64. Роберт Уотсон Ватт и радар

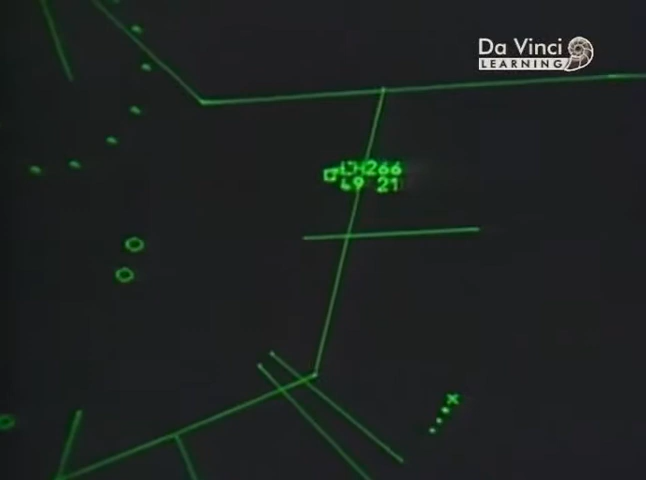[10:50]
При необходимости они могут оценить ситуацию над аэропортом с точки зрения пилота.